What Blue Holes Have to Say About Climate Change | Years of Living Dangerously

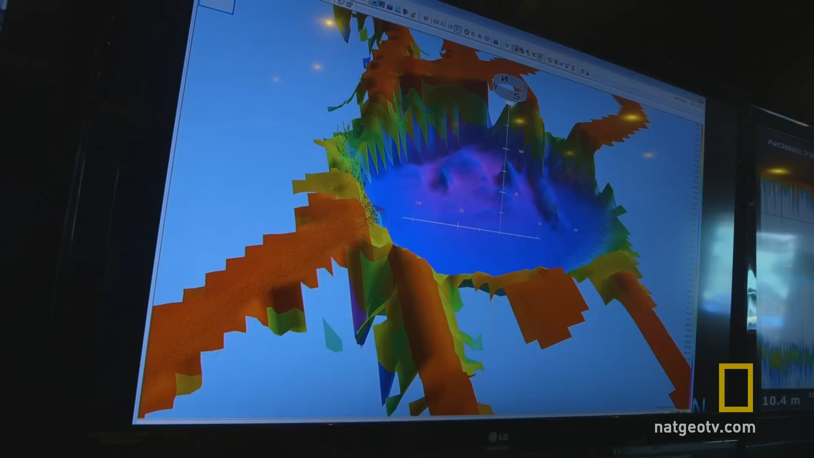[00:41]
You can then modify that to make a beautiful picture of the sea bottom.